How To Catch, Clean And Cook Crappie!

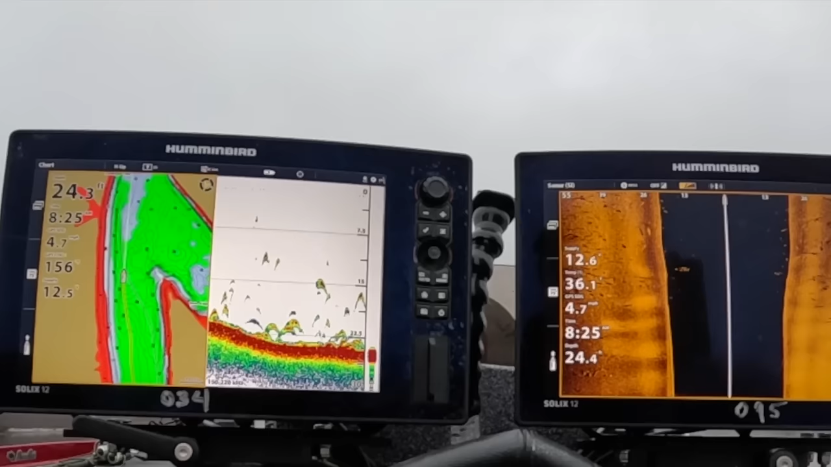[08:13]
Starting to see a lot of big fish down there.
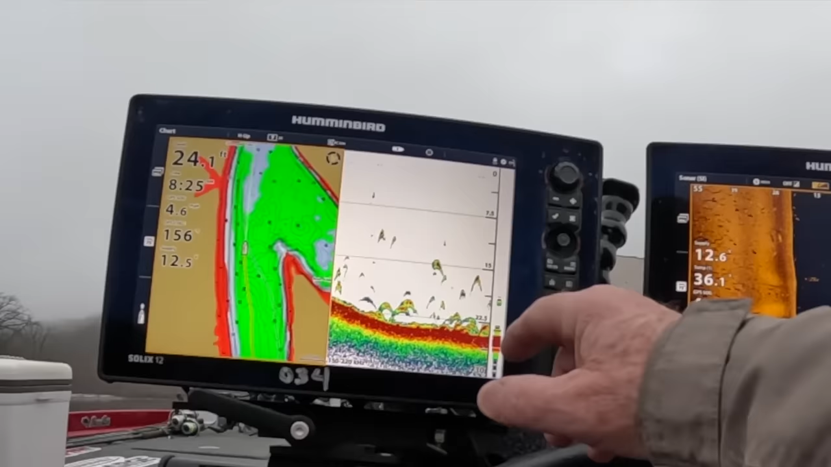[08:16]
Might ought to be catfishing. There's zero wind. I think I'm just going to put the poles down and start fishing.